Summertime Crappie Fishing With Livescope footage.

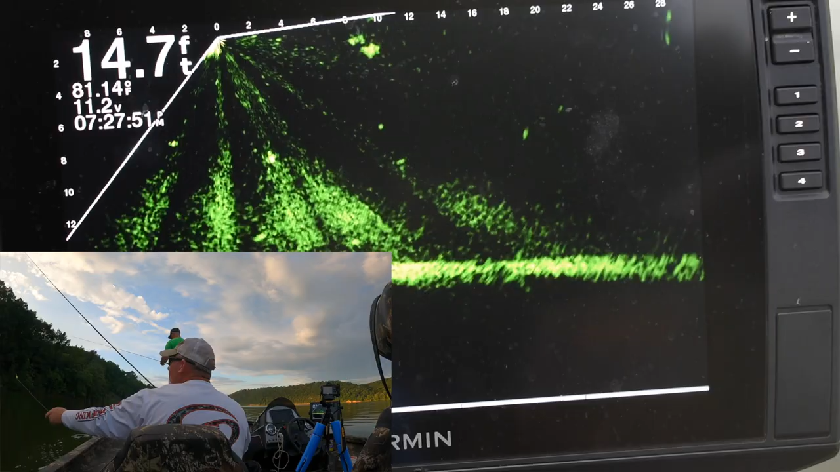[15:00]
On screen: depth 14.7 ft
I don't know exactly what was causing it. Sometimes you have it, sometimes you don't. But on this particular evening, as the sun went down, we were getting a lot of,
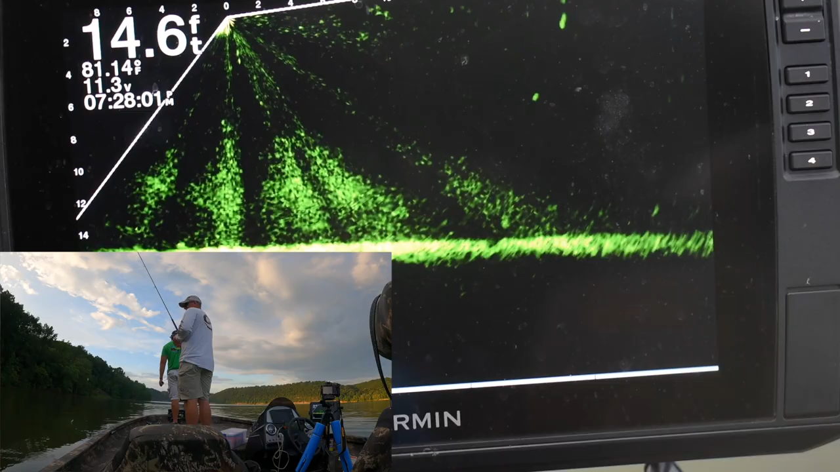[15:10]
On screen: depth 14.6 ft, water 81.14°F
you see there on the bottom, and you can adjust it. You can adjust your gain down to clear some of that up, but then you start losing being able to see your bait.
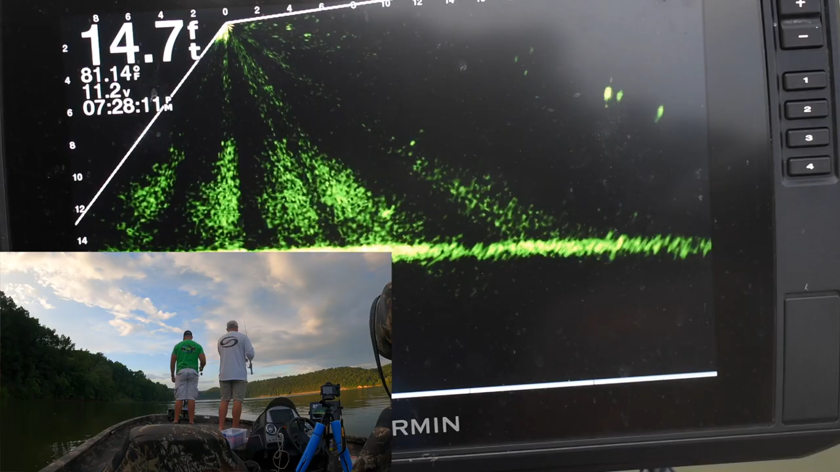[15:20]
On screen: depth 14.7 ft
And I think it's very important sometimes that you, especially when the fish are being very finicky, that you're able to see your bait.